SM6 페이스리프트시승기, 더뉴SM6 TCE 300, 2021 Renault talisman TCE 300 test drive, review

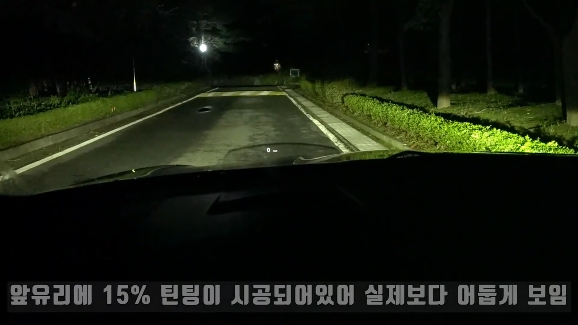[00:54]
LED 매트릭스 헤드램프입니다 프로젝션 타입이 아닌 MFR 방식인데요 광원의 폭이나 직진성이 참 좋은 것 같습니다 특히 양쪽 귀퉁이 모서리 부분이 보통은 좀 약간 좁아지는 듯한 느낌이 드는데 그런 거 없이 그냥 끝까지 쭉 뻗어나가는 느낌이 아주 좋습니다
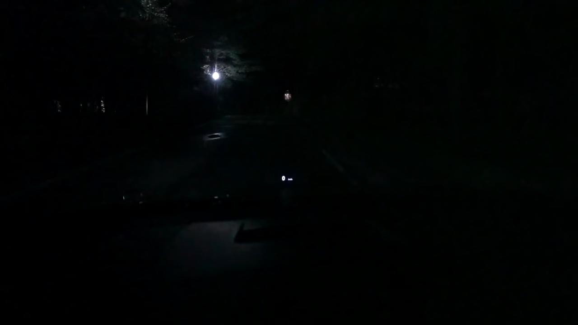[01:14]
상향과 하향의 변화의 폭도 조금 더 큰 편이죠 이 정도면은 각도도 좀 많이 꺾이는 편이기 때문에 야간 운전에 도움이 많이 됩니다 앞쪽이 상향등이고요 뒤쪽이 보시기에 뒤쪽이 하향등입니다 앞쪽 상향등 쪽에는
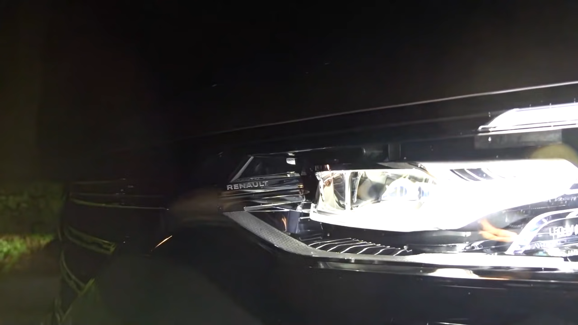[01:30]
르노라고 쓰여져 있고요 뒤쪽에는 LED 매트릭스 비전이라고 쓰여져 있네요
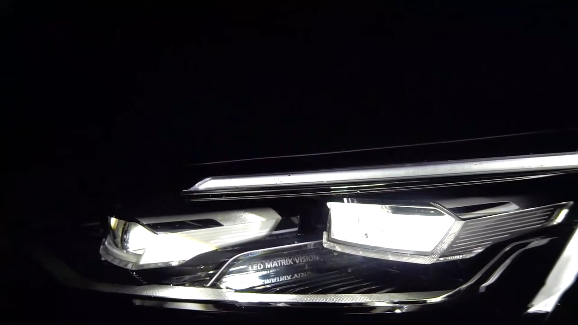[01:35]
약간 떨어뜨려서 보면 이런 느낌이고요 아래쪽에 잔상도 그렇게 많이 남지 않으면서 광원의 폭과 직진성이 아주 좋습니다 지금까지 테스트했던
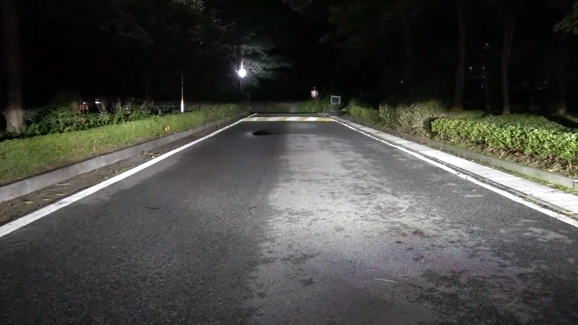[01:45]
국산 차량 중에서는 아마 광원의 폭은 제일 넓지 않을까 싶고요 사이드 시그널이